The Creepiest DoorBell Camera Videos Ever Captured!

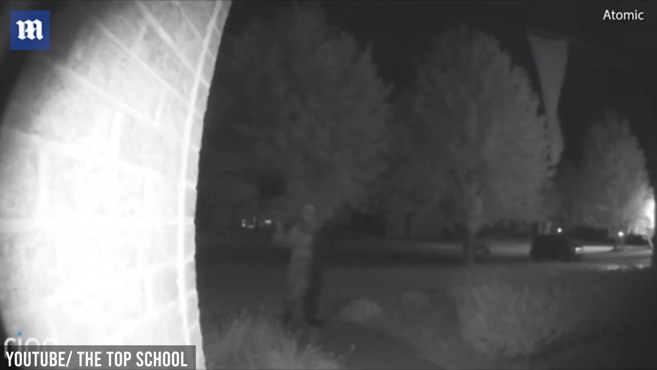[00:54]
He walks to the porch and peers into the camera. Then he walks slowly away, then looks back at the camera. Walks a few more steps, then looks back again, before he finally leaves and goes out of frame.
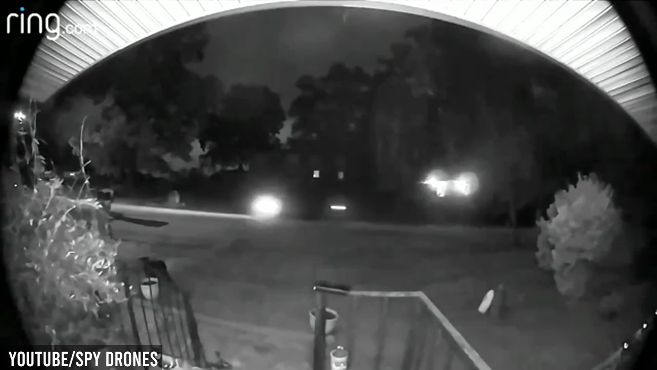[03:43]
This unusual capture shows an 8 to 10 feet of bizarre light that suddenly appeared on the left side of the frame.
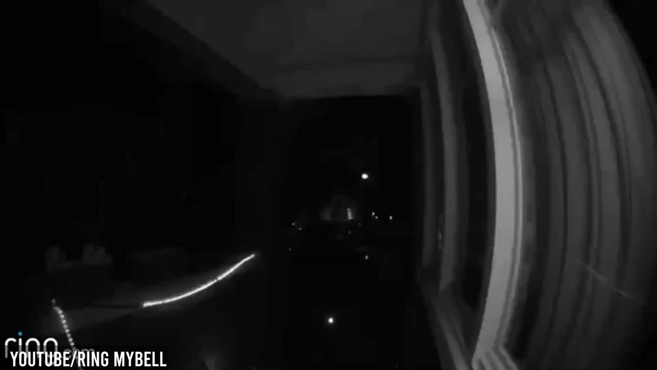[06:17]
Upon checking, they found no one there.
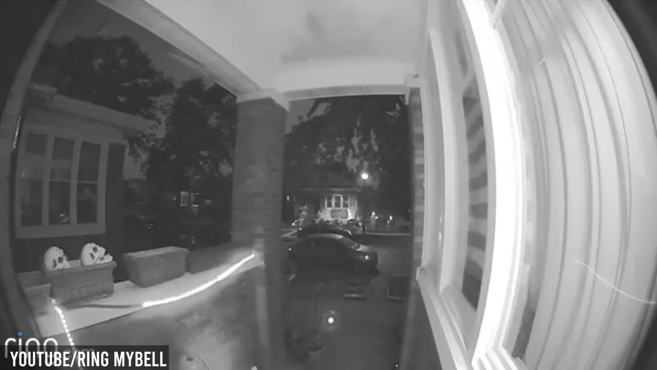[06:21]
When they check the recording, they hear a demonic-sounding voice.
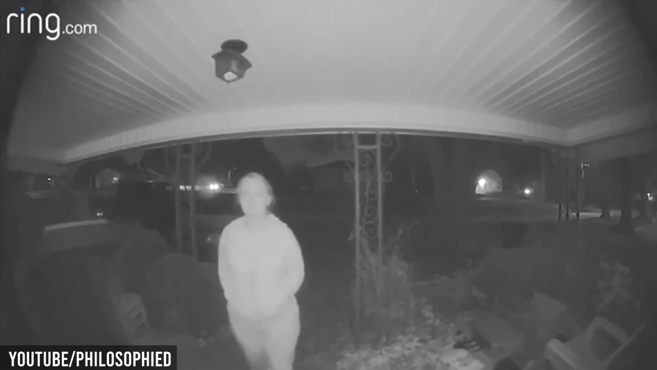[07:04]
She approaches the camera and wiggles her fingers at the cam, the way you would when you want to spook a kid. Then immediately moves back and tries to act casually when a car approaches. Once the coast is clear, she moves in again. She approaches the camera, but this time she opens her mouth really wide as if about to swallow the camera.
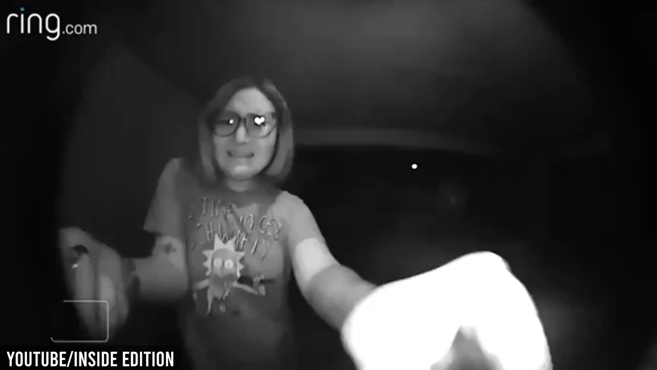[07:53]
And this is exactly what retired police officer Christina Paul did when a crazed woman aggressively pounded on her door and windows.
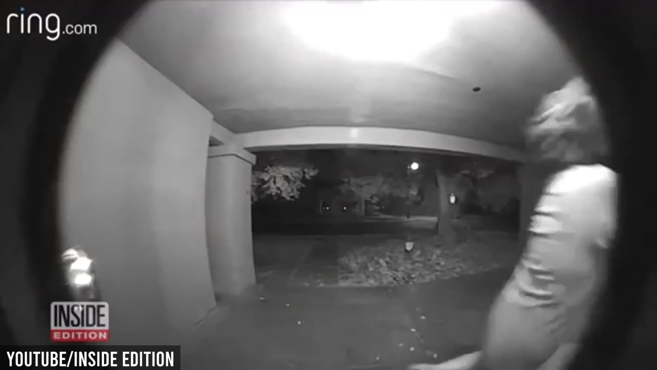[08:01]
Determined to get in, the intruder backs up and then charges and slams the full weight of her body on the window, which she successfully breaks on impact. She tears off the screen and reaches in as Paul screams for the intruder to go away and that she has a weapon. But the intruder seems confused, asking Paul what was going on. Paul was on the verge of using her weapon when the police arrived. They calmed down the girl, who claimed that she was banging on the door because her friend was inside.
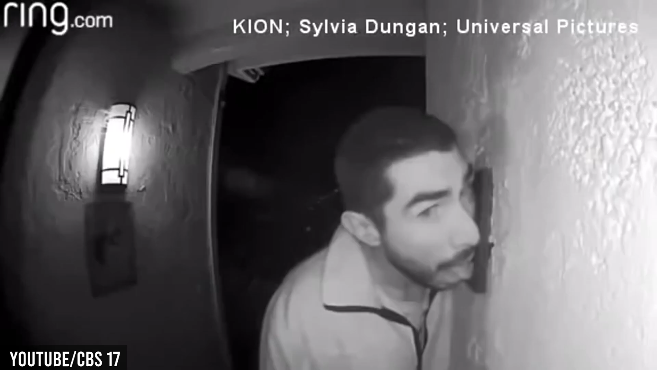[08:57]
In the middle of the night, a man was recorded licking a doorbell in the Rossi Rico neighborhood of Salinas, California.